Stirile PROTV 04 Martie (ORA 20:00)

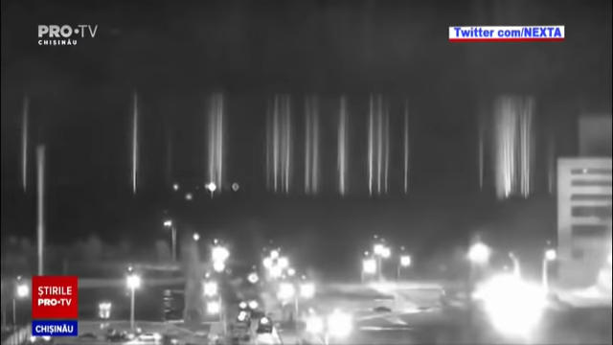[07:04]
Deși imaginile nu au sunet, mașinile din parcare au semnalul de avarie pornit din cauza alarmei care s-a declanșat în urma zgomotelor puternice ale unor explozii. Pe alte imagini se observă schimburi de foc. În urma bombardamentelor a izbucnit un incendiu într-o clădire de antrenament de la centrală, iar până la ora 5 dimineața pompierii au stins flăcările. Cu toate acestea, oficialii ucraineni raportează acum că centrala din Energodar este capturată de forțele militare ale Federației Ruse, potrivit Ukrinform.